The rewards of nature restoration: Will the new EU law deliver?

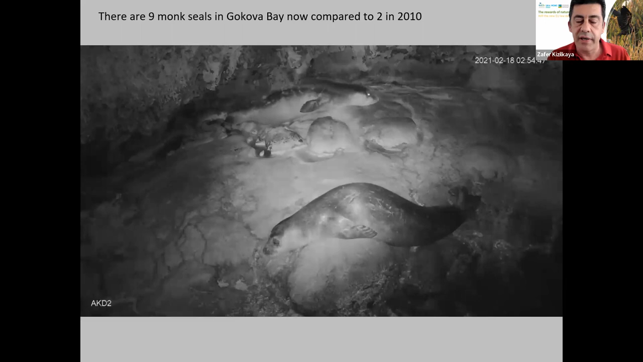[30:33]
And at least 10% of them in the project site. And this year we have one more pop. So these are infrared cameras, real-time cameras, continuous recording. These are not photo trapped cameras.